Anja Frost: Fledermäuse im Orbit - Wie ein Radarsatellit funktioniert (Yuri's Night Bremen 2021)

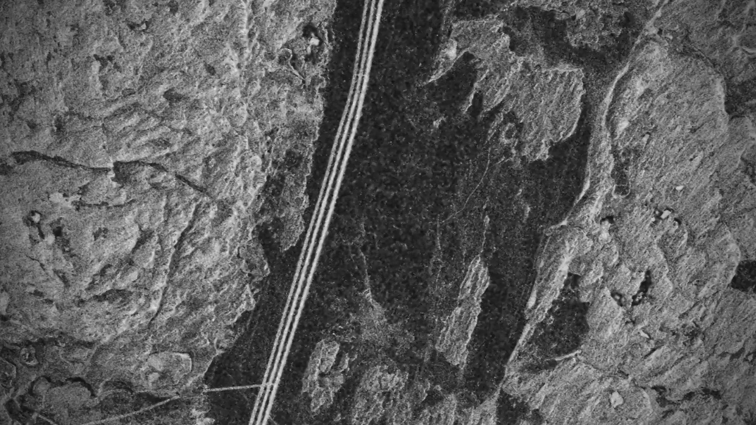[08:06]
Diese Aufnahme ist da besonders hell, wo viel vom Signal zurückgekommen ist und dunkler, wo weniger vom Signal zurückgekommen ist.